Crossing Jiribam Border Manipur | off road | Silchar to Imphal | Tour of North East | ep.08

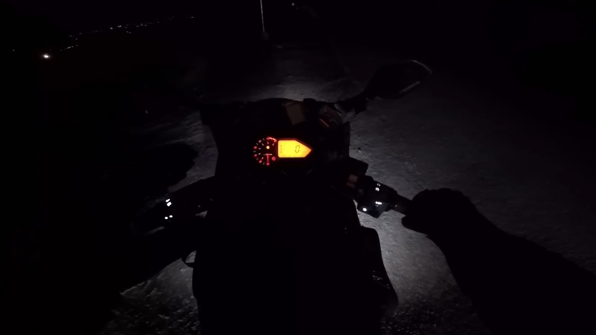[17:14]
मतलब इम्फाल यहाँ से है आपका 29 किलोमीटर, और हम लोगों को अभी जो व्यू मिल रहा है आप देख सकते हैं, शायद गोप्रो में आ रहा होगा या नहीं आ रहा होगा, मुझे अच्छा से पता नहीं,
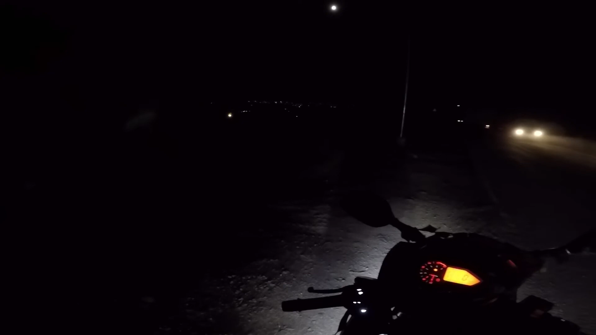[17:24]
तो आप व्यू देख सकते हैं, एकदम मस्त वाला व्यू है, एकदम अच्छा खासा व्यू है। आया